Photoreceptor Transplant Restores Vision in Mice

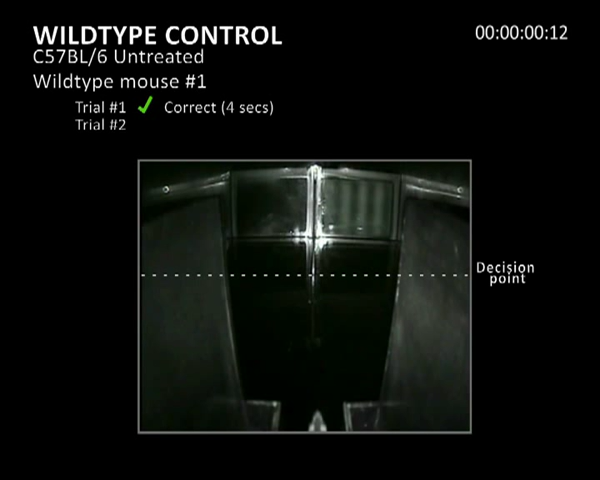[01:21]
In all three trials, the wild-type mouse goes directly and quickly to the hidden platform associated with the visual cue. The mouse performs all three trials correctly in under five seconds.
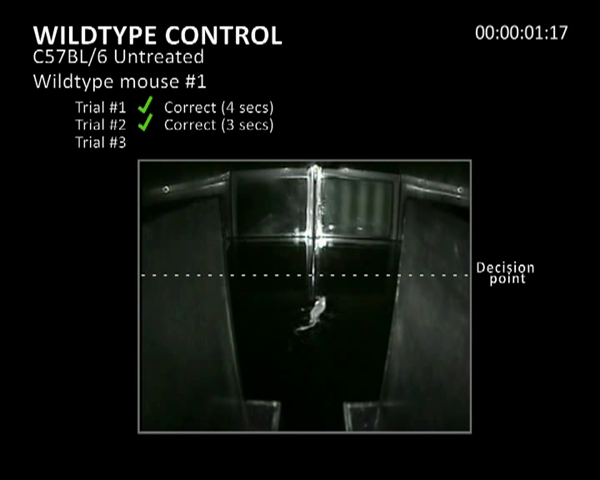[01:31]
The second movie shows three independent trials of an untreated Gnat-1 knockout mouse.
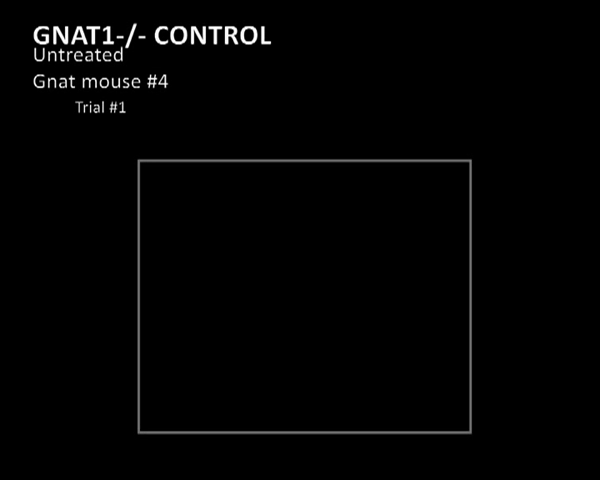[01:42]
The Gnat-1 mice lack rod-mediated vision in these scotopic lighting conditions. In the first trial, the mouse is hesitant and indecisive, but makes the correct choice.
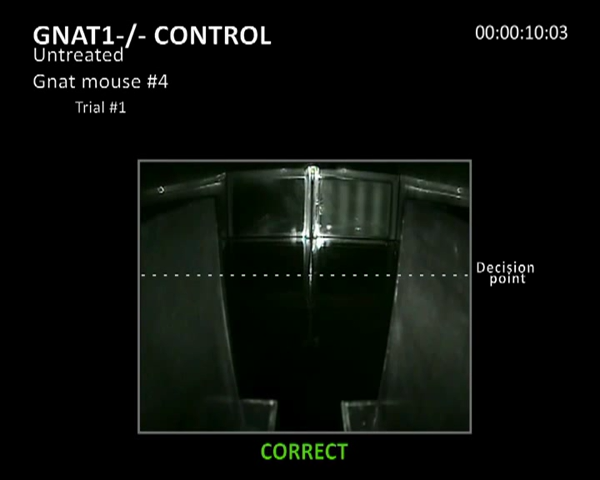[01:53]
The mouse then follows the boundaries of the maze and eventually finds a platform in 15 seconds. Although it finds a platform, it doesn't appear to be responding to the visual cue.
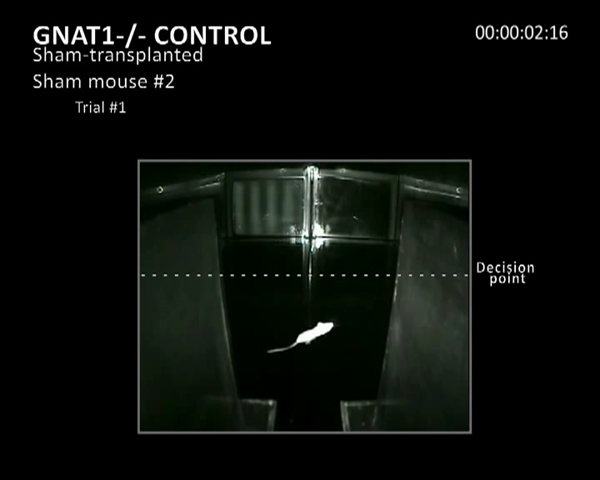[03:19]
In the first trial, the mouse swims indecisively in circles
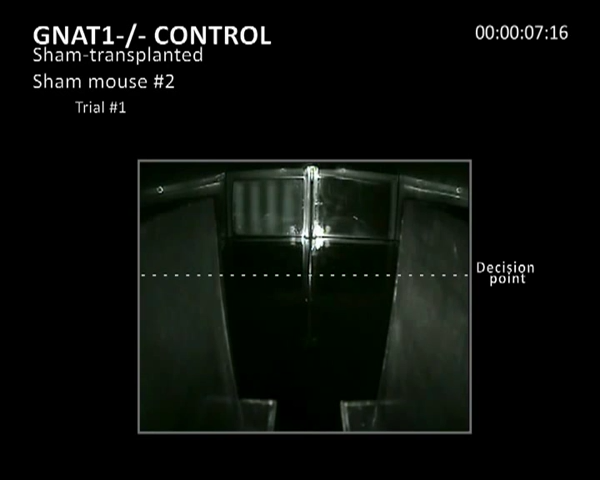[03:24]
and eventually makes the correct choice which does not appear to be visually guided as it uses the boundaries of the maze to find the hidden platform
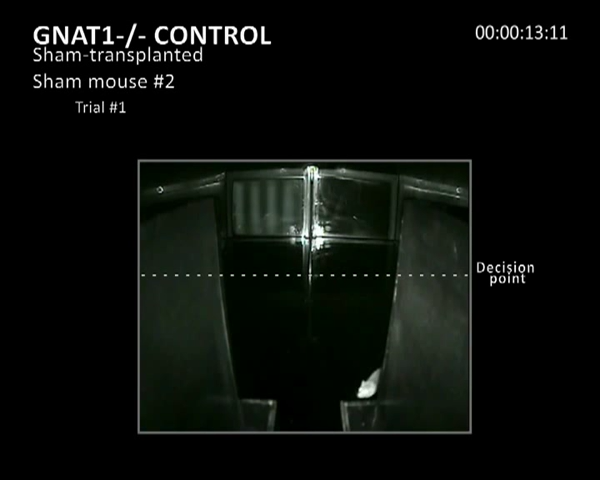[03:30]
taking 19 seconds to do so. In the second trial, the mouse also swims in circles and makes an incorrect decision.
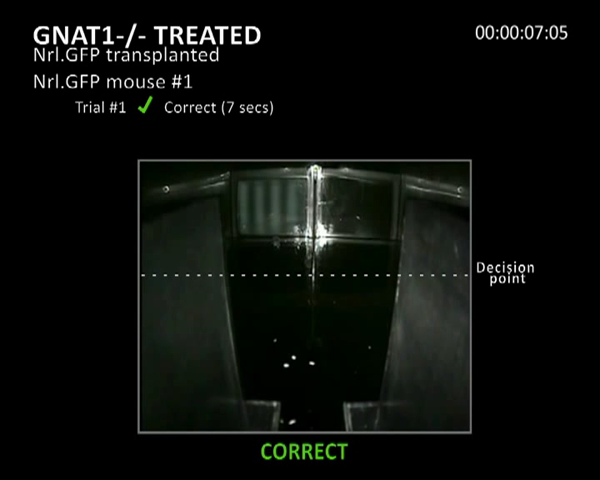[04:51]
Finding the platform in seven seconds. In the first trial, the mouse swims down the middle of the water maze and finds the hidden platform in seven seconds. In the second trial, after some initial disorientation, the mouse swims directly to the correct side of the divider and finds the hidden platform in seven seconds.